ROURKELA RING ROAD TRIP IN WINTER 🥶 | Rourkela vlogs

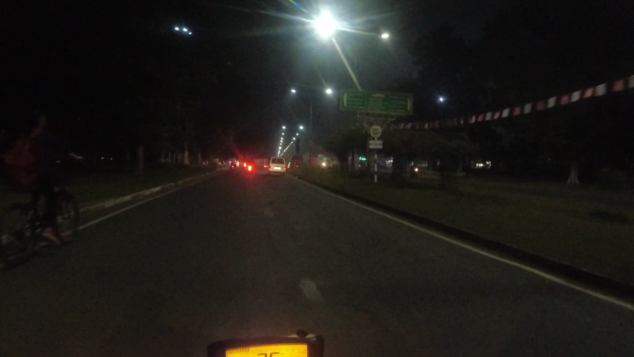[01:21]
हाँ तो तुम राउरकेला आसुच, इफ तुम छेंड कॉलोनी आड़े आसुच, तो ये चौक विजु पट्टनायक चौक, विजु पट्टनायक इटा अच्छे से तुम लेफ्ट नहीं जीव एंता, तो इटा यादे बिश्रा चौक बोले आसला बिश्रा चौक। तो आप बैक कर दम आई बाटू,